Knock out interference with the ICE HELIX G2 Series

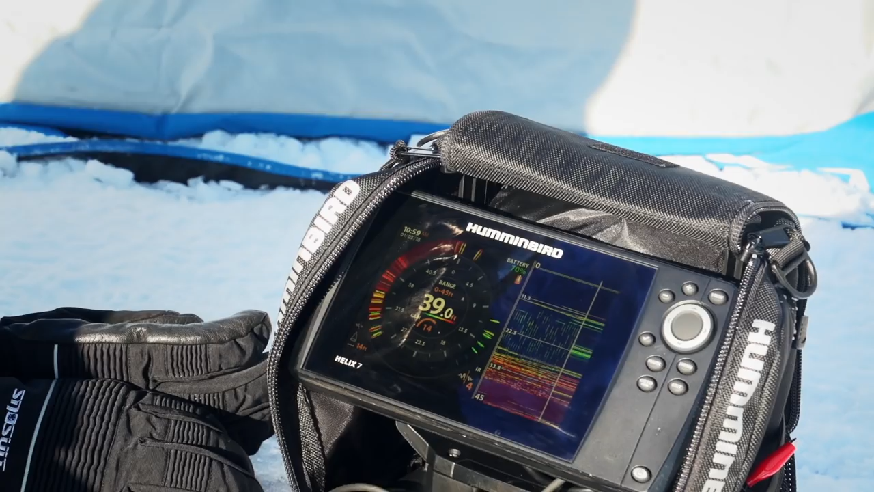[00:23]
So to get rid of the interference all I do is hit this check mark button once twice there it is all completely clear. You can see the interference right there all right there and now it's totally clear so as I lift my jig up I have a clear view of what my jig is doing plus the school of fish that I'm down there fishing and look no more interference on the flasher side either. It's a perfectly clean screen. I can know where my jig is. I know where the school of fish are at. It does not get easier than that.